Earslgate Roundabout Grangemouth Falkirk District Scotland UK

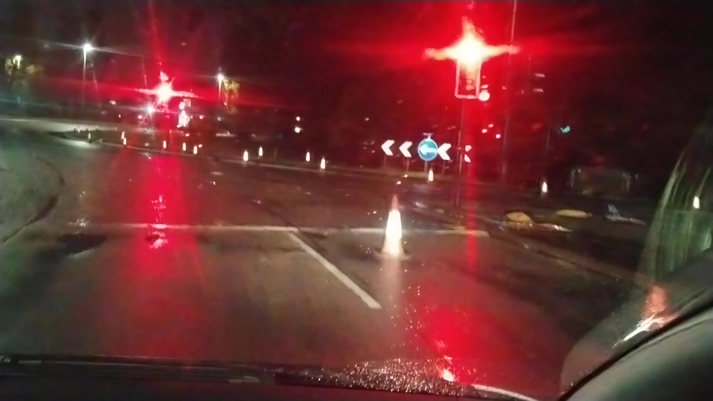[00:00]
Hello, welcome to the show. It's Earslgate Roundabout in Grangemouth. We've got some kind of roadworks going on. I don't know what's going on here. Cones. We've got more cones than can shake your ass at. And we get red lights. Oh, it's red lights. Doesn't matter what time I get here or when I get here.